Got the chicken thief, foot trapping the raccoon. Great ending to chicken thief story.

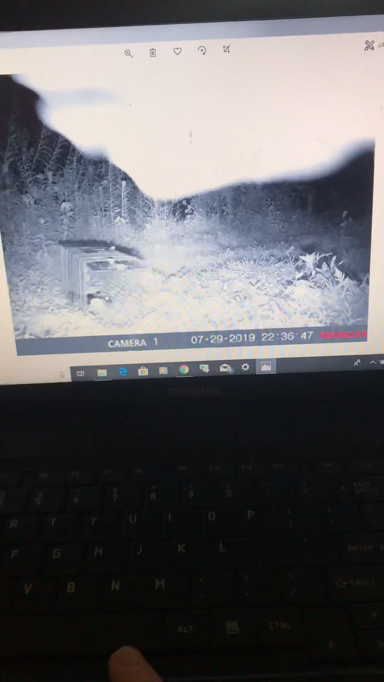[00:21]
and as you can see right there's our trap and at this point I'm going to take another video well I'll probably post it before this
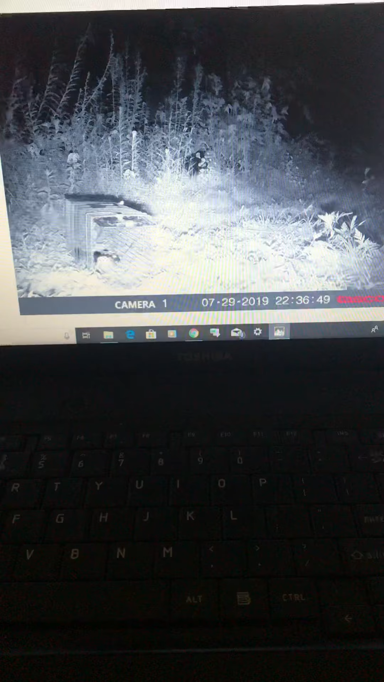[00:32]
one but I'll show you where we have foot traps set one's right in through here and one's up and through here um this is at 11 yeah this is when we set it so there's Sean and we're trying to see like he's way back here so we're trying to see if it's still picking up like way back there and it did and then here at 3 40 in the morning um
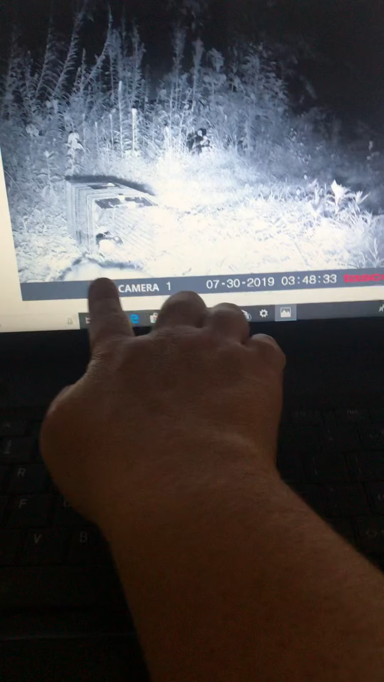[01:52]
and this is her and by this point like I can see my grass moving so by this point she is stuck and then finally at 4 18 you can see that she's trapped so I had stayed up that night